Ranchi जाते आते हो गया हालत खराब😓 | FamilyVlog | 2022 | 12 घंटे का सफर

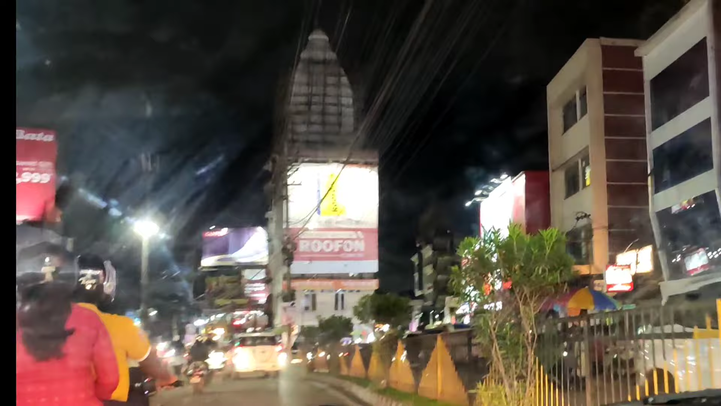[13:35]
ये लोग जा ही रहे हैं रास्ते में, रांची मार्केट है सामने, मतलब नानी लोग शॉपिंग कर रहे हैं वो देरी कर दी थे,
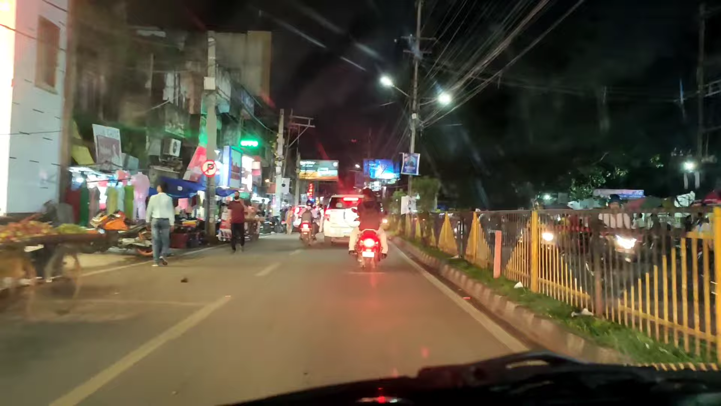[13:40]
डेली मार्केट क्रॉस कर रहे हैं हम लोग।
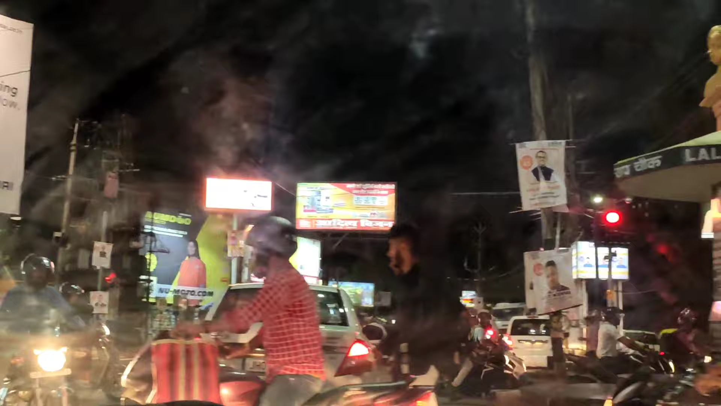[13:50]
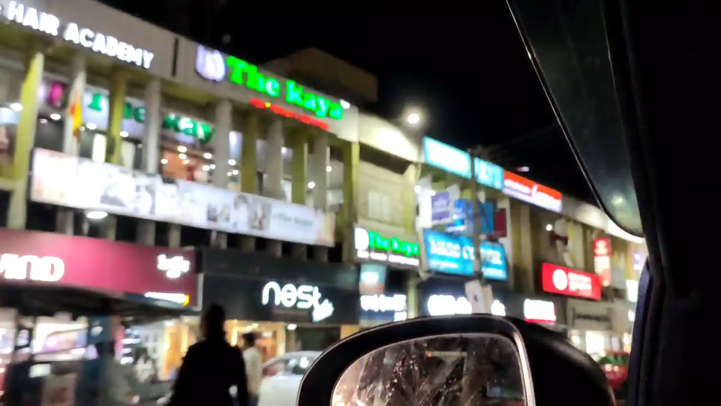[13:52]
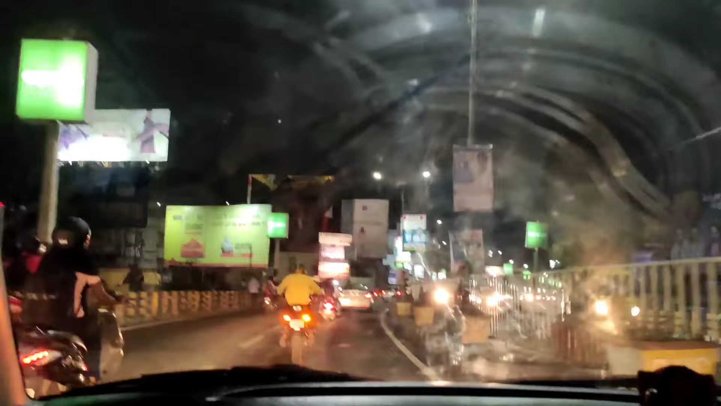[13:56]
लग रही थी तो हम लोग जा रहे हैं अभी होटल रांची का लेफ्ट साइड में है, यही लंच करेंगे रात में।
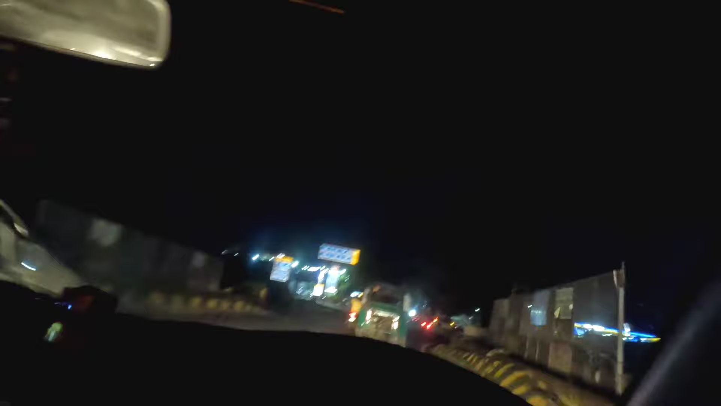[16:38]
तो लोग शॉर्टकट ले रहे हैं, जैसे हम लोग गोल चक्कर निकल रहे हैं, गोल चक्कर से कर्रा निकलेंगे और फिर कर्रा से तोरपा, तोरपा होते हुए सिमडेगा।